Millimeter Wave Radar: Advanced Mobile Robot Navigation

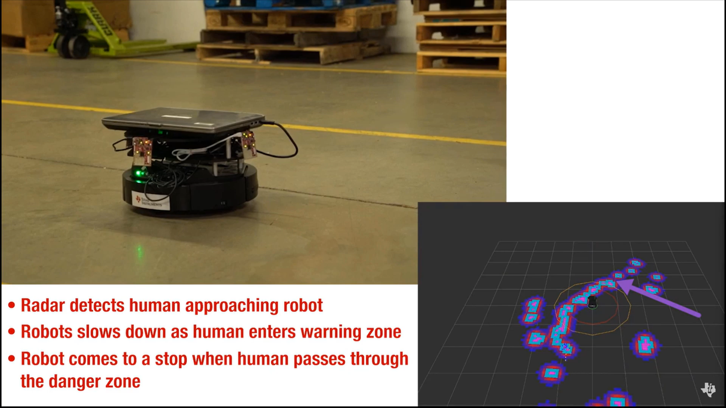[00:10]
Having the ability to detect and avoid
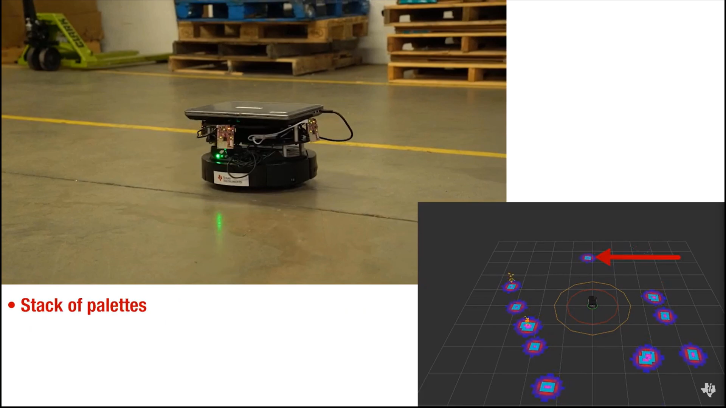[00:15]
objects in a defined space is critically important to ensure that any potential collisions or risk of bodily harm are minimized.
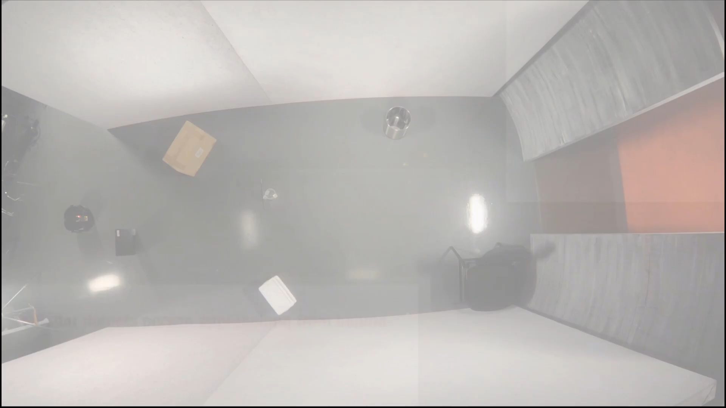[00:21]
TI millimeter wave based robots are also immune to environmental factors such as debris, smoke, and lighting conditions on factory floors.
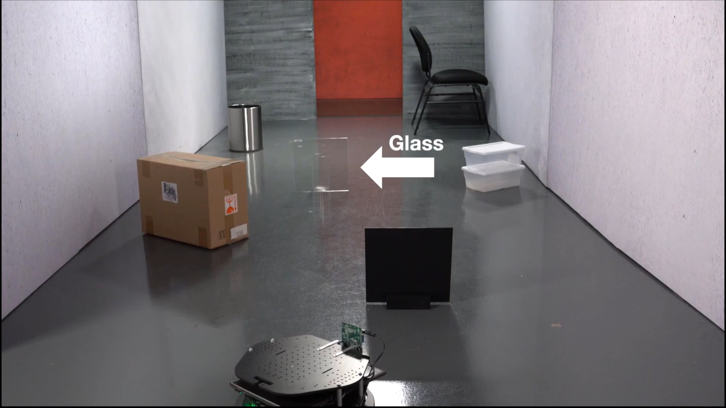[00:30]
Compared to other sensing solutions such as camera or LiDAR based counterparts, radar costs less and has a smaller form factor.
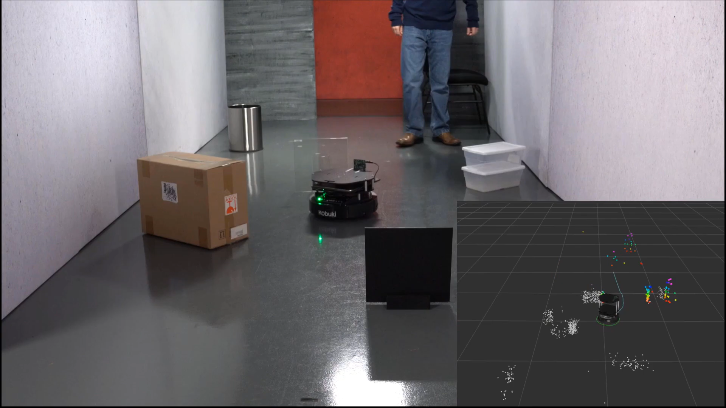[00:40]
By contrast, millimeter wave sensors can continue to sense and provide high accuracy data in these challenging environments.